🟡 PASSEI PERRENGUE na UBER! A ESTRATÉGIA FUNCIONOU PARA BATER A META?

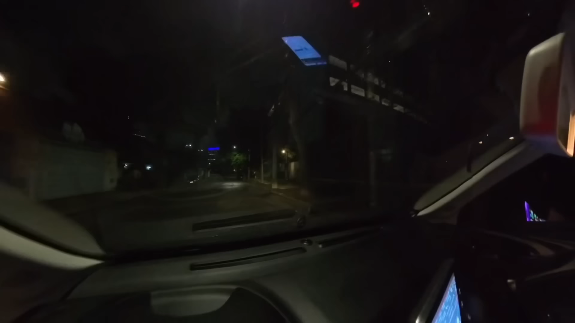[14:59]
Corrida da Penha. Vamos ver, vamos ver, vamos ver.
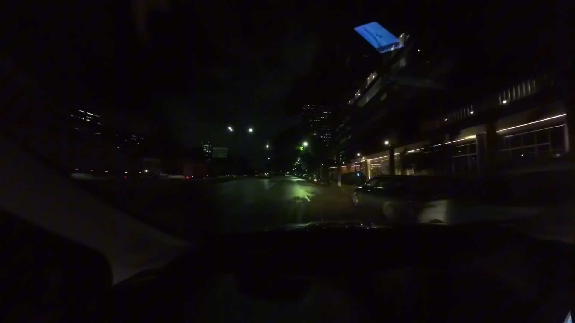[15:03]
Chegando aqui no endereço da passageira. Deixa eu ver. Tranquilo, tranquilo, tranquilo. Vamos nessa.